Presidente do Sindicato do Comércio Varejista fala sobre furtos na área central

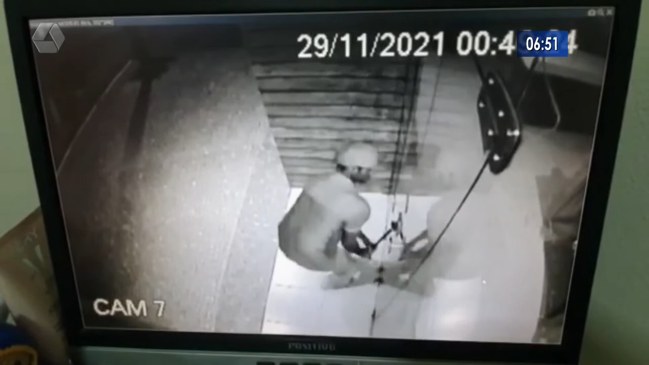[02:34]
Olha lá, você não consegue identificar a pessoa.
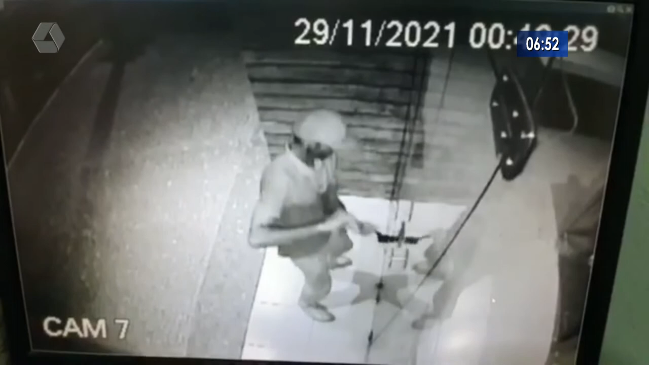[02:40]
A câmera mostra a ação do bandido, mas você vê que a porta não tem uma grade, é simplesmente uma porta.
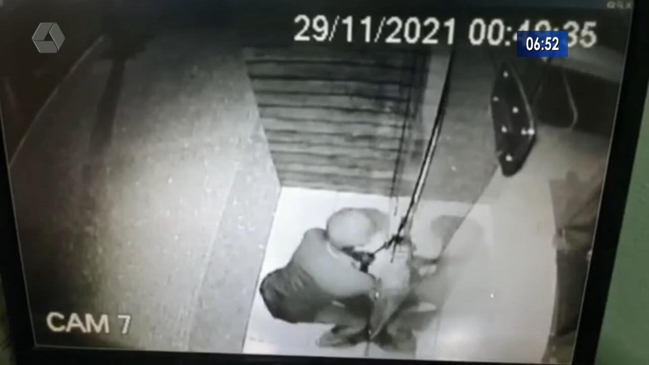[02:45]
Ele optou por um pé de cabra, olha lá, ele forçou um pouquinho e quebrou a porta. Pronto, a loja está escancarada e à vontade para ele levar o que quiser. Pois é, e a gente vê, na verdade, a audácia deles também, né, seu Ed?